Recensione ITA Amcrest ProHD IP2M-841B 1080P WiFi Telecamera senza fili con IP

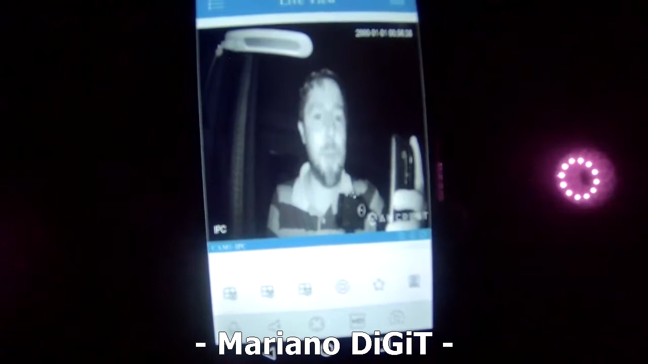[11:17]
Quindi insomma, devo dire, è un sistema piuttosto funzionale che vi permette appunto di vedere quello che avviene nella stanza anche quando è totalmente buio.